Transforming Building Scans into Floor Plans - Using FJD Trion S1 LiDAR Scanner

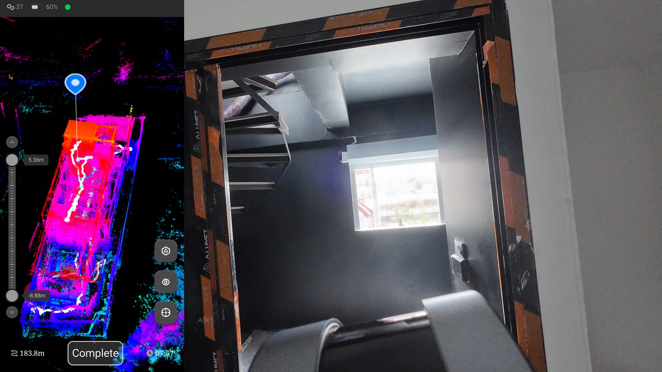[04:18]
existing the room and completing the scan 200 meters of travel in
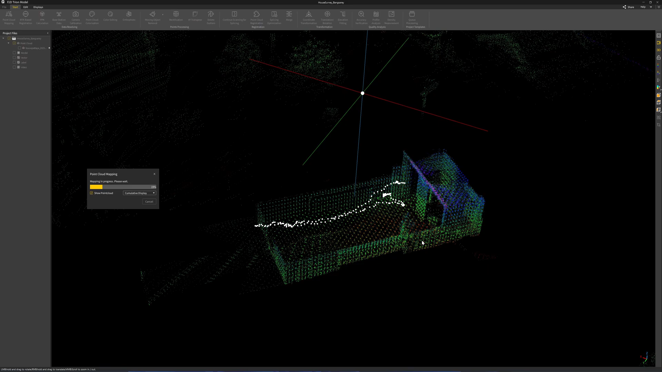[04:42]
comes with a scanner I'm remapping the point cloud using the slam
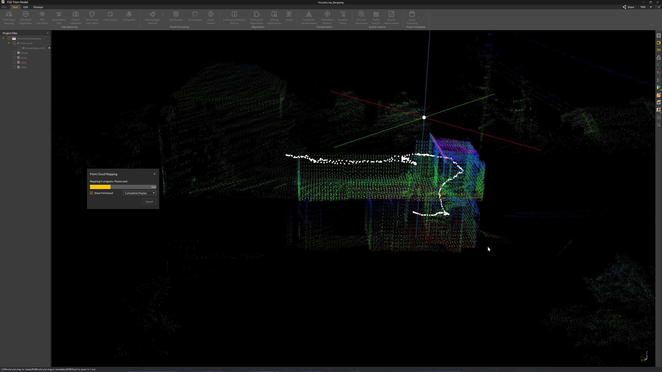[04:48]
algorithm I can also do this by using the computer that comes with a scanner without using this software but it will take a very long time now my CPU is running
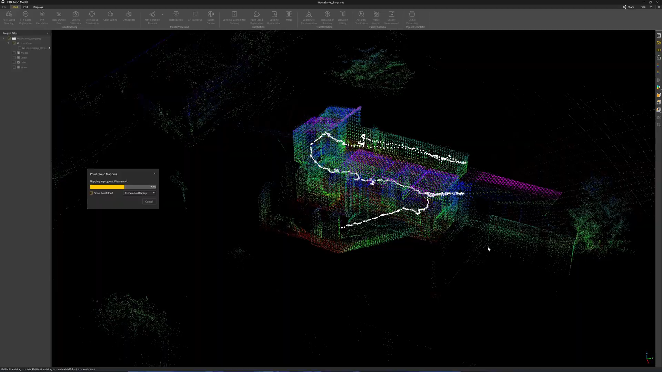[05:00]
at all cores 100% of a CPU usage so this step
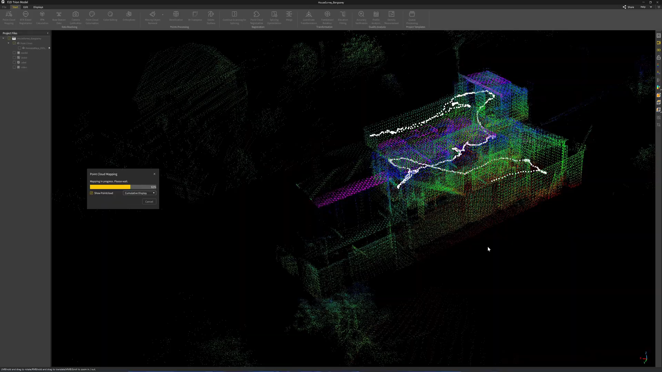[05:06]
requires a very powerful computer the white dot that you see is the trajectory
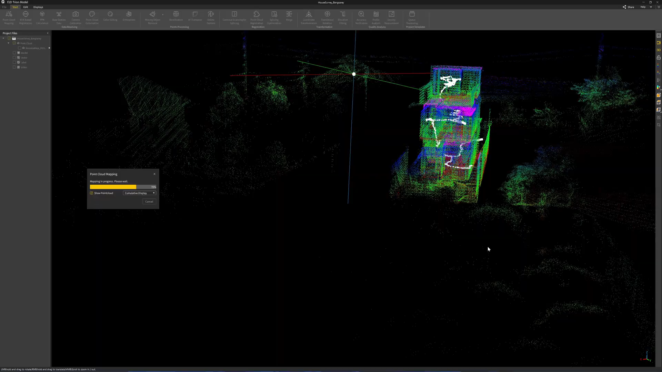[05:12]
of the 3d scanner I can also import the point cloud directly without the slam process
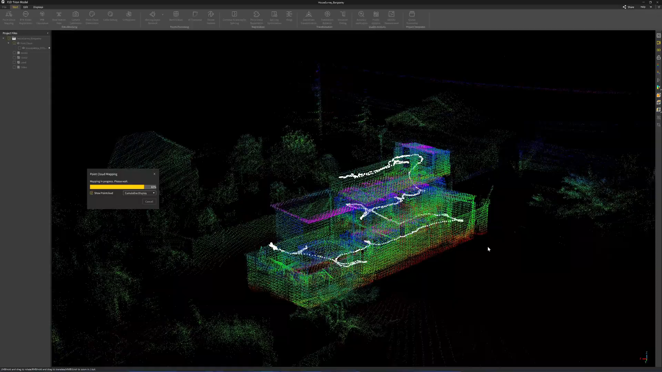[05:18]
but the accuracy is not reliable so remapping the point cloud in
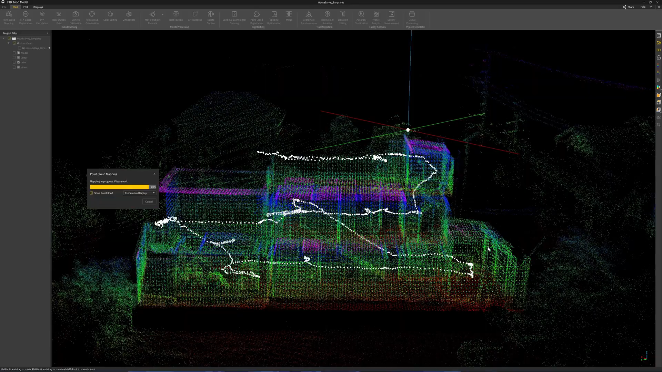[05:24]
the computer is necessary so this is the scanning result
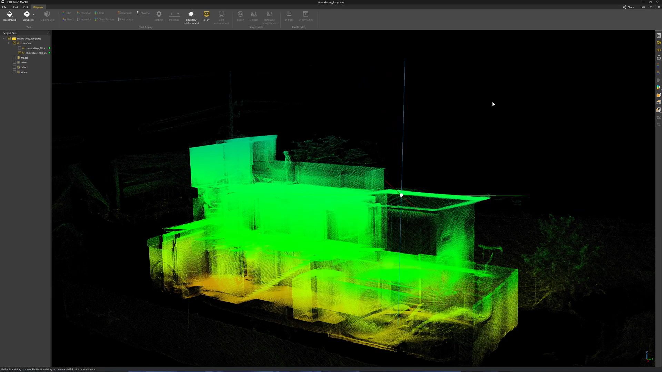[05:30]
I have about 43 million points of the point cloud my current CAD software
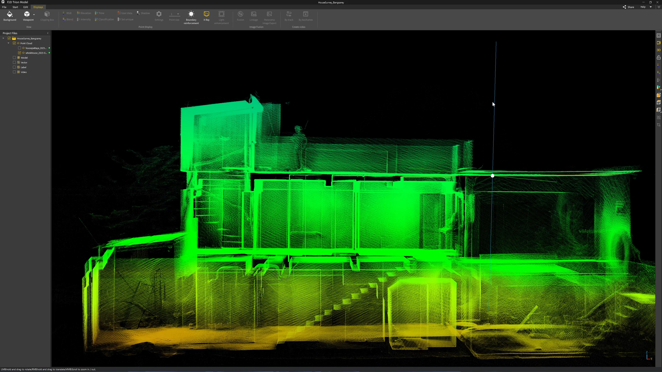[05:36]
with the hardware that I'm using can handle up to about 100 million
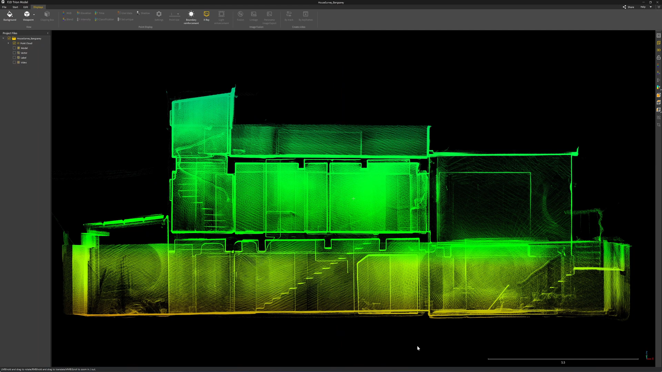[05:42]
points if I look at the side view I can clearly see the floor and the beam under the floor I can use this point cloud for a tracing for a 2d
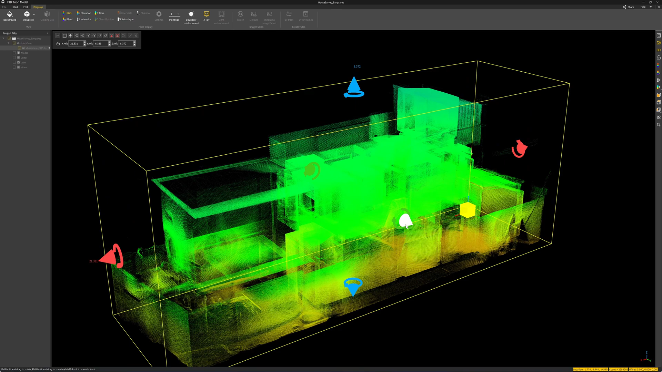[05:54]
floor plan section or elevation of the building or I can use it for
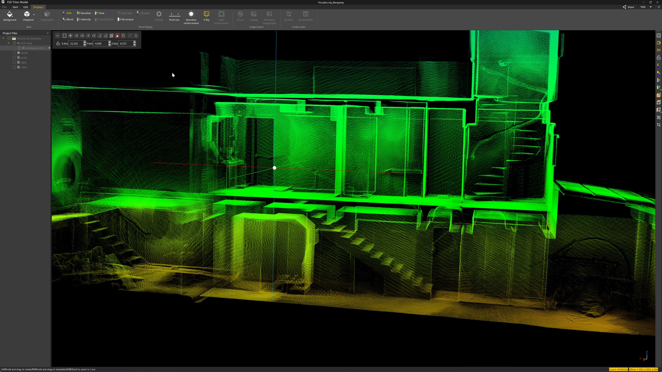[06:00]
remodeling this is the first floor section this is the second floor section
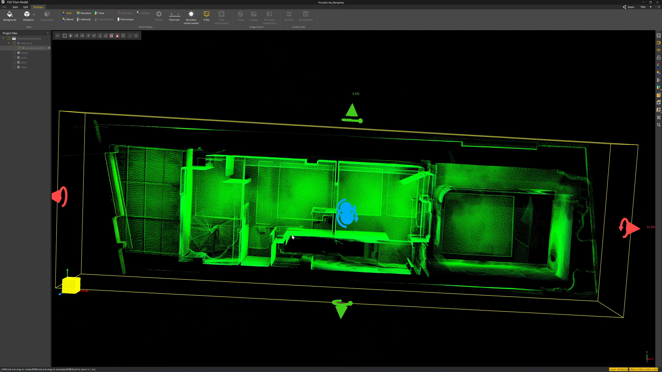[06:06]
and this is the third floor section which I will use to demonstrate making
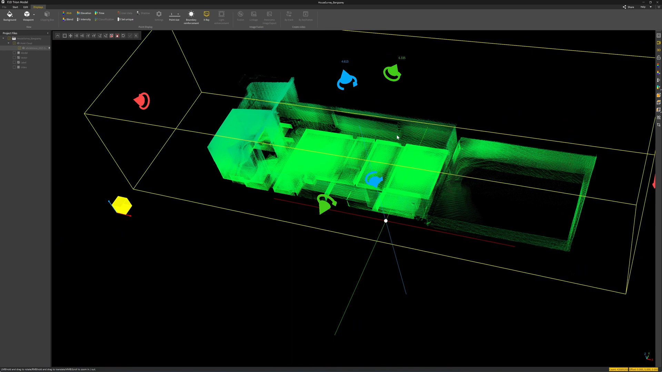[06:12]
the floor plan in this video
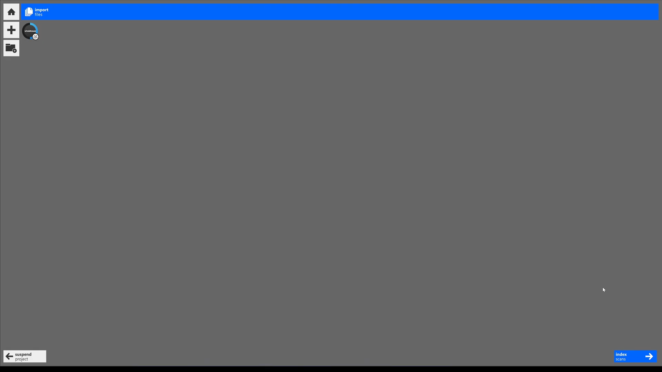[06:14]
the only way that you can bring point cloud into orthodex software
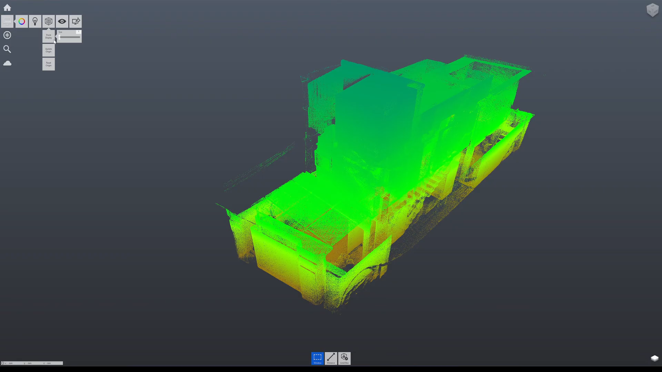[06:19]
products you need to use orthodex recap I export the point
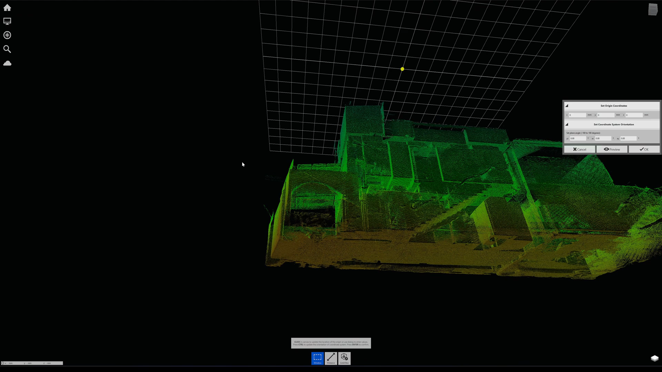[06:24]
cloud from the scanner as the ls format and do the conversion here I can
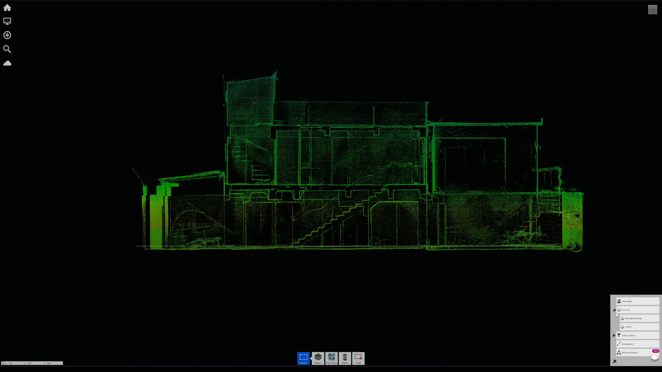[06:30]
adjust the position of the origin point I can also make a separate floor sections and put it into layers so that when I use it in orthodex inventor or AutoCAD I can
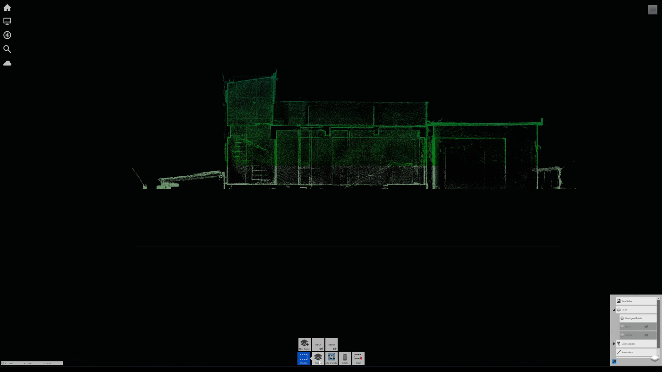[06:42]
turn on and turn off each floor easily next to this
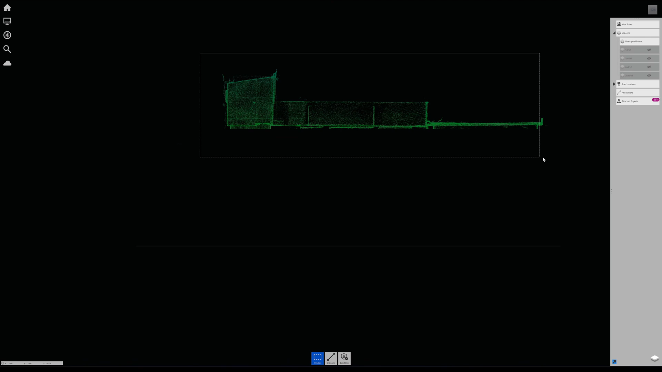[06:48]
I will export this project so that the AutoCAD can open
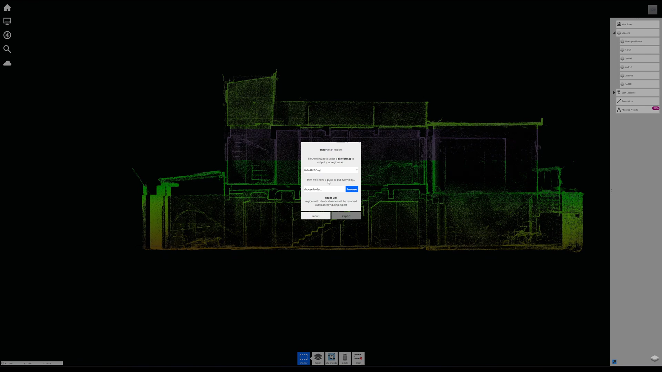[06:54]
this point cloud here in AutoCAD I will click on manage and then attach button
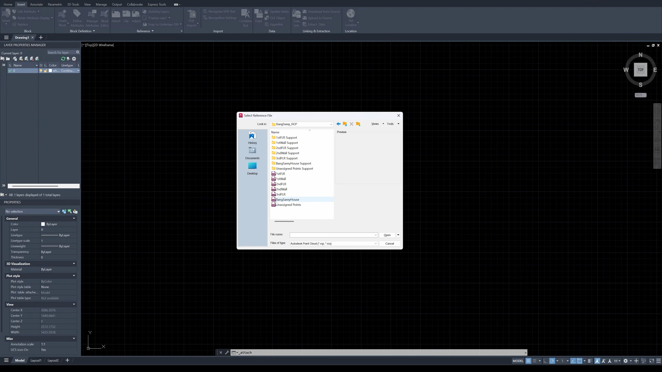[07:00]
and then I choose the RCP files click on ok and then the point clouds will
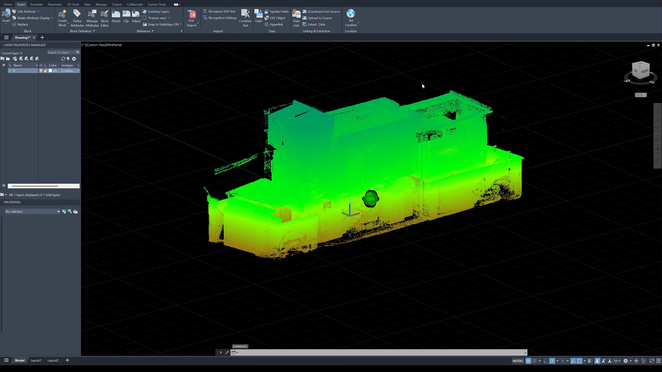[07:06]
be imported into AutoCAD I also can select the individual layer that
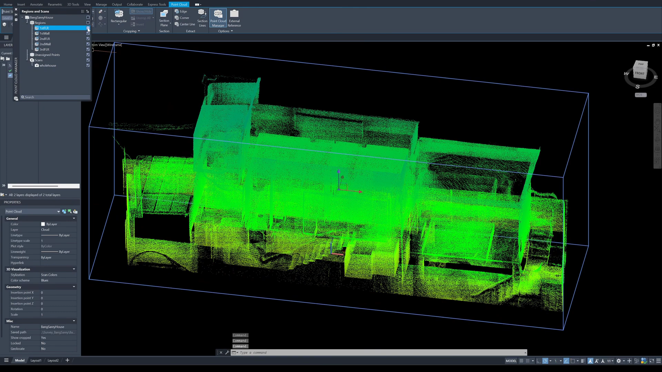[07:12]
I made in the recap so I will just turn on the third floor layer there is also
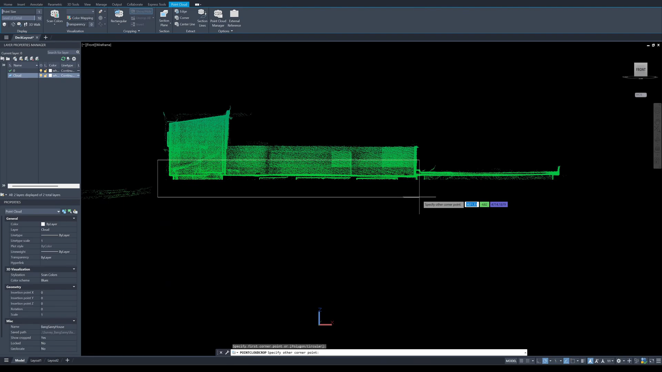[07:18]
a crop tool that you can crop just the point cloud that you need to work on my next process that I
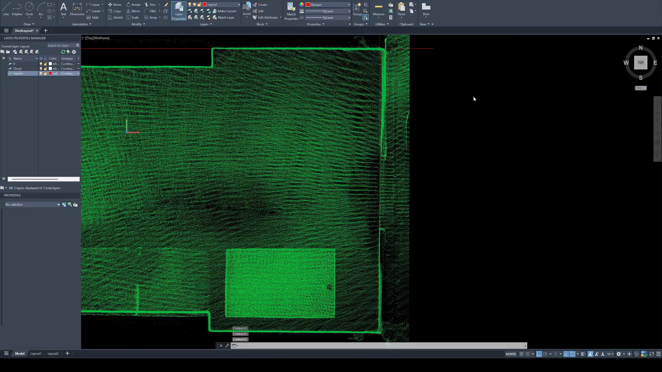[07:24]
will align I will draw a horizontal line and then I will align the wall to
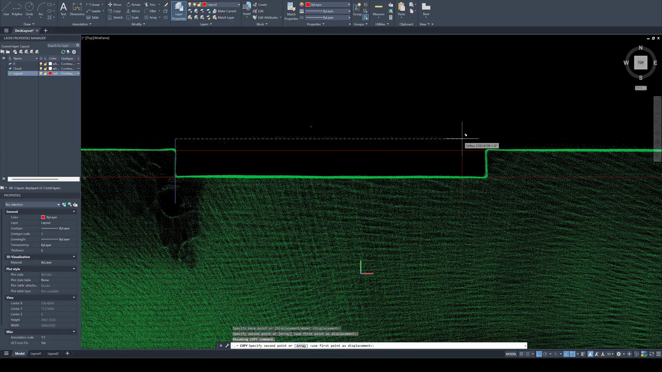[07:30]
this horizontal line by using rotate and move command next that is an easy
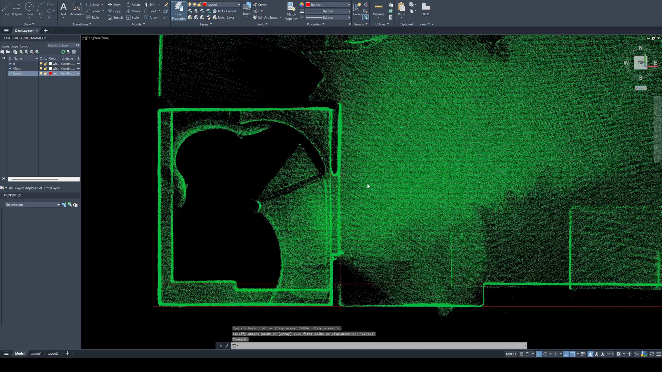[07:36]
part I just trace the line along the point clouds for the walls and the